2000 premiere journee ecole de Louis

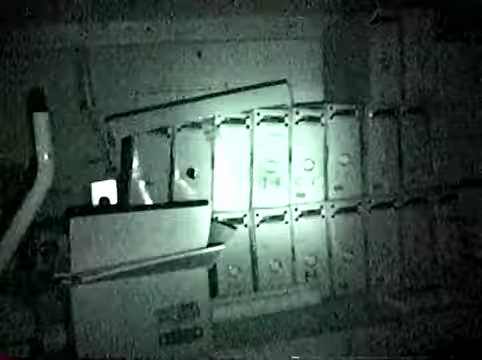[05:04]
Bon voyage, Mario. Tu sais, on dirait que j'ai quasiment trop de lumière. Ah oui, puis regarde, ça fait de l'ombre.
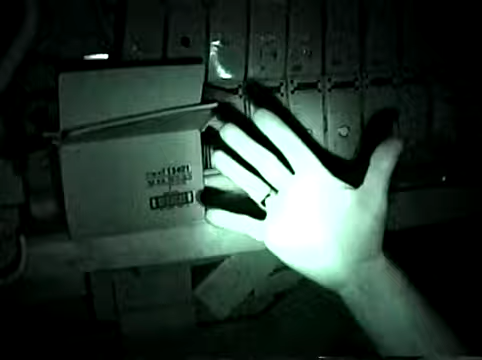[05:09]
Ça fait un ombre infrarouge. En arrière. C'est ça.